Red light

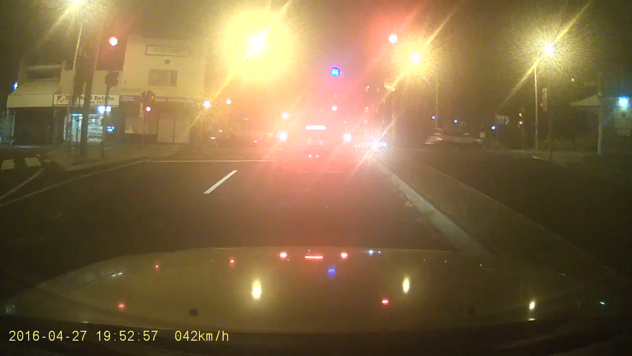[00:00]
The West is increasingly concerned with its internal problems and needs, as it comforts slow economic growth, stagnating populations, unemployment, huge... Got a red light, you fucking idiot. ...a declining work ethic, low savings rates, and in many countries, including the United States, social disintegration, drugs... You can go now.